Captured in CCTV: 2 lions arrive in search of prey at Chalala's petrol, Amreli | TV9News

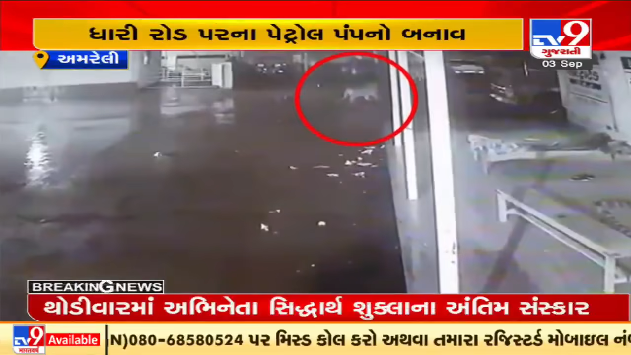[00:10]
मत्ता आवता पशुवमा दोड़धा मची हती आखी गटना CCTV केमेरा मा केट थाई छे सद्नसी बे भागदोल मचता बनने सी हुँ शिकार करया वगर भागी गया छे तेर आवी गटना अवार नवार सामयावतिवाई छे आमचता वनवी भाग गोर निद्रामा होवा थी लोकोनी सुरक्षा सामय पन मोटा सवालों चोकस छे